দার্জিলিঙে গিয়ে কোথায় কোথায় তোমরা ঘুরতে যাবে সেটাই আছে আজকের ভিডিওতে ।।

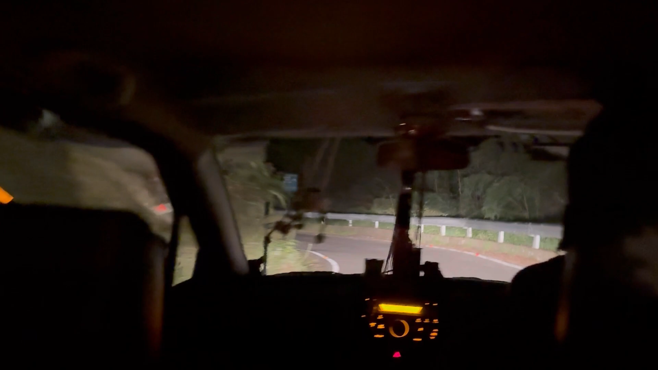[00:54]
আর 70 টাকা করে কিন্তু টিকিট নেয় টাইগার হিলে যাওয়ার জন্য। দারুণ রাস্তাটা, পুরো ফরেস্ট, অন্ধকার।